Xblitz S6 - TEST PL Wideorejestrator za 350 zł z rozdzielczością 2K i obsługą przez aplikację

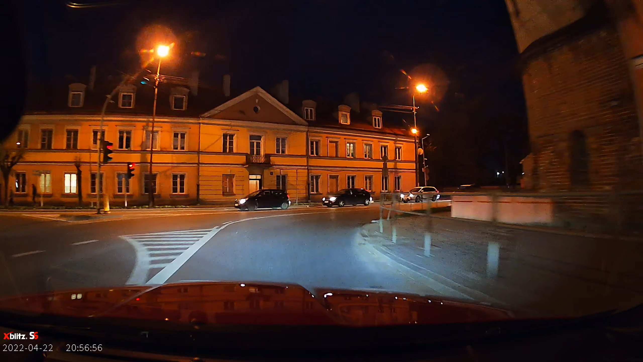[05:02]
Szczegółowość pogarsza się trochę w sytuacjach powiedzmy trudnych dla procesora do przetworzenia,
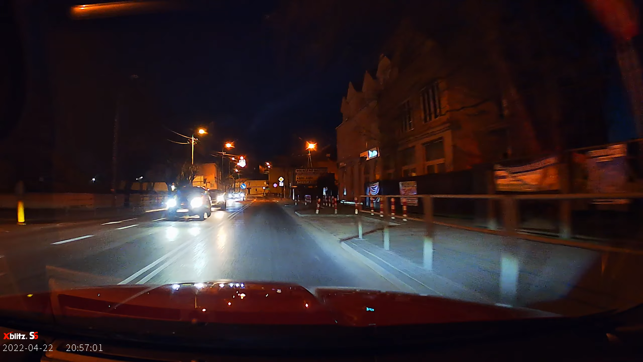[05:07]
gdy jedzie się na przykład przez las, ale wtedy wciąż umijanych aut mogą jakoś wyłuskać pożądane detale.
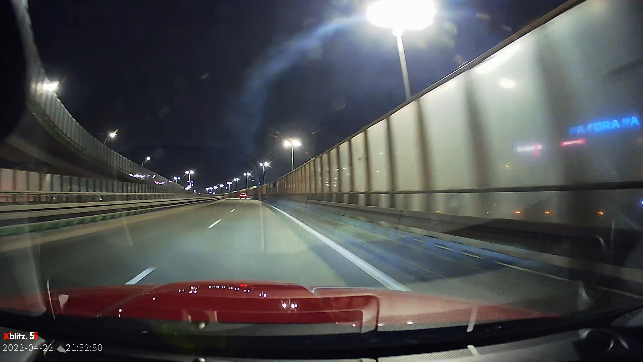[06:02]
Minuta nagrania zajmuje wtedy około 110 MB, a gdy cała karta pamięci się zapełni,